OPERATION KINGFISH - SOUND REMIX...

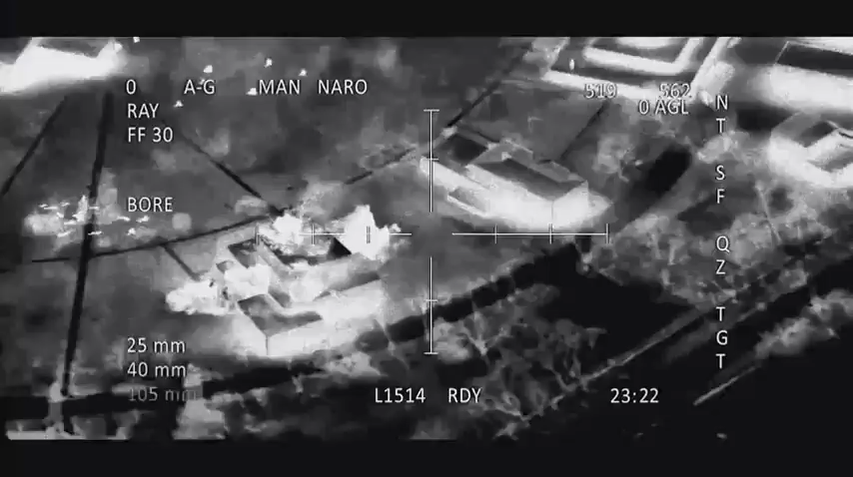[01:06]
One for one, we got you. Carball, got some fire.
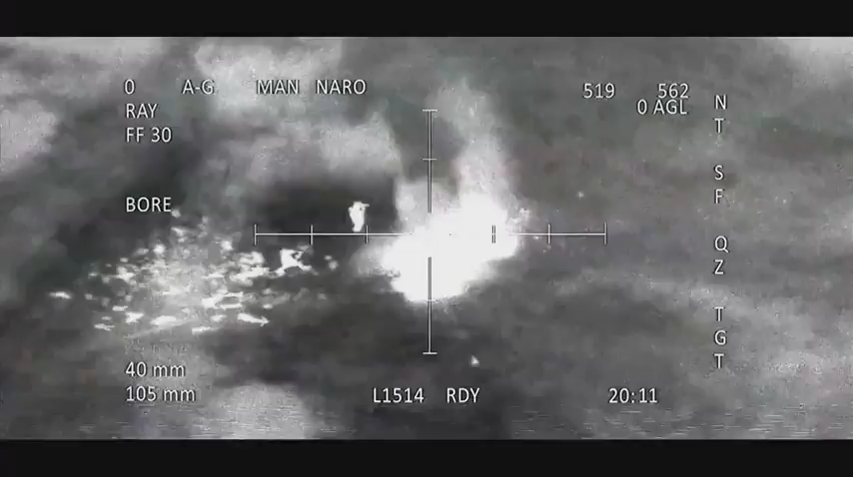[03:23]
That's rocket fire! Shit! Fire! Fire! Fire! Fire! Fire!